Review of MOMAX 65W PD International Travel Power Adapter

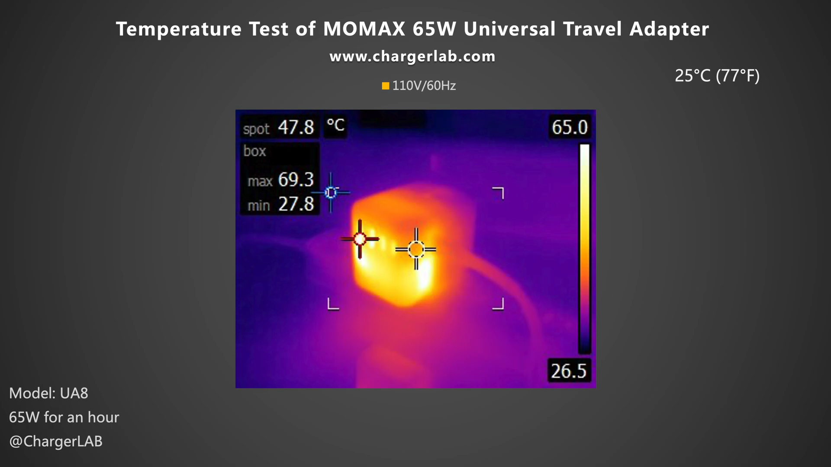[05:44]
On screen: spot 47.8°C
Moving on to the 110V 60Hz. The maximum temperature on the front and back is 69.3ºC and 63.9ºC respectively. The maximum temperatures are pretty stable under different voltages.